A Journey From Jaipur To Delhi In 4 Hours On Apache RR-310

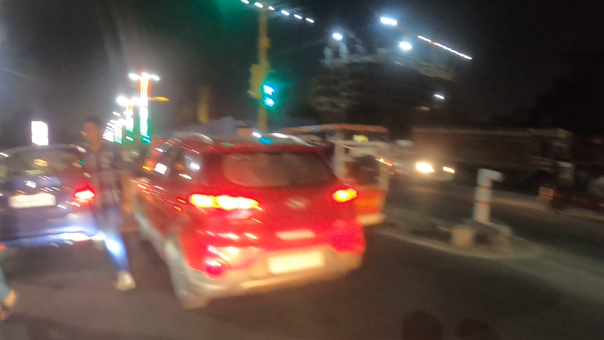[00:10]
जाले उसकी गलती है वो चूतिया पन ऐसे चला रहा है
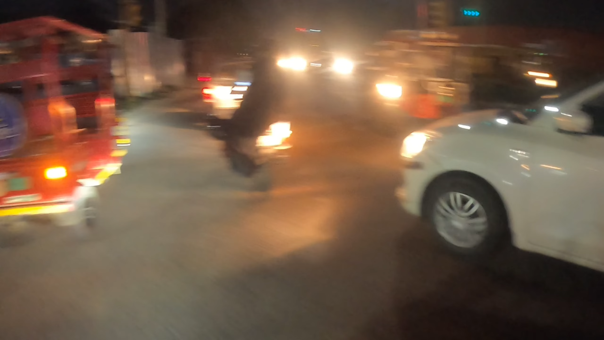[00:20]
हां वो अपनी भगाया जा रहा है ललकी
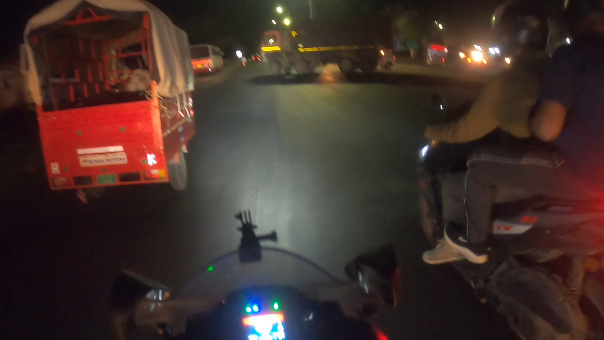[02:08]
थे एक शायद पांच-छे साल का था और एक उससे भी छोटा था उसके बीच में एक उससे पीछे लड़की थी वो भी छोटी ही थी 10-12 साल की वह ऐसे पैर खोल लाई यह बंद कर रही है कि भाई मत कर रहे हैं तो गाइस अभी निकलेते हैं यहां से अभी हम है
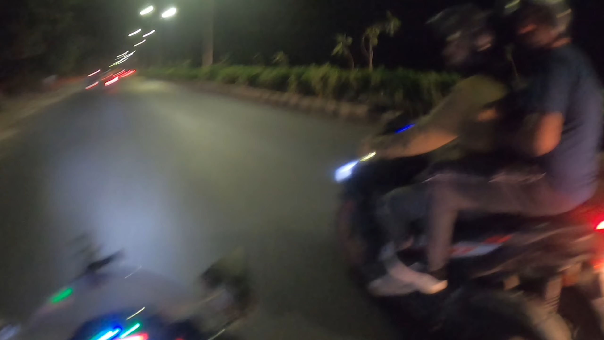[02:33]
तो गाइस मैंने ने एक चीज देखिए कि आपके जब भी आप लोग ट्रिप पे जाओगे ना तो कितना
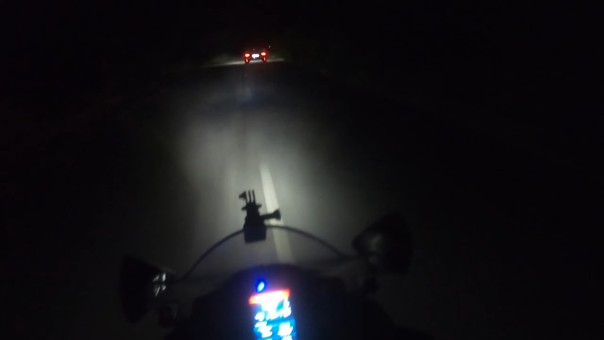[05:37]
बंदर और उसके वाई बैठी वे दो रहे हैं तो बच्चे हैं वो देखो एक छुब गया भी दो थे
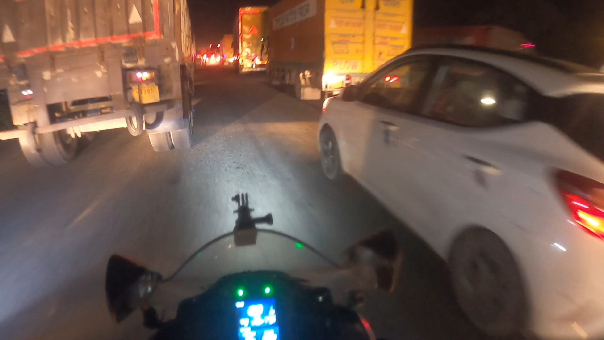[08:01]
की टाइम पर जो जाम लग रहा है यह किस रीजन से लग रहा है वो भी हाईवे के अपर क्या रीजन हो सकते हैं इसके हाईवे के अपर जाम लगने के पहल
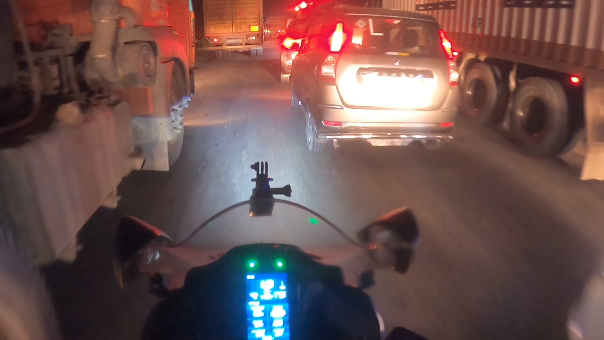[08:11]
कोई चैक पोस्ट है लगा हुआ आगे फट यार वेंच जब